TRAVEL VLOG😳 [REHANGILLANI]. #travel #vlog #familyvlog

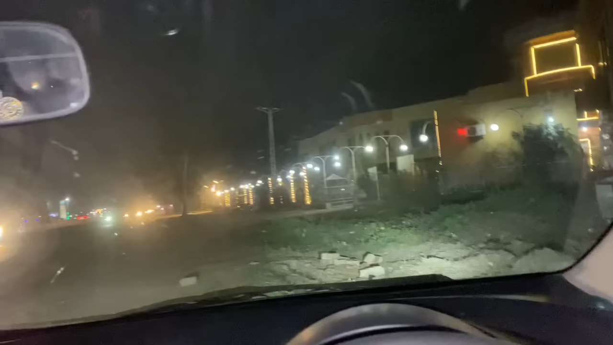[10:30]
सामने मैरिज हॉल है, ये लोग पहले तैयार हो जाए ना मैरिज हॉल के बाहर, फिर हम जाएंगे।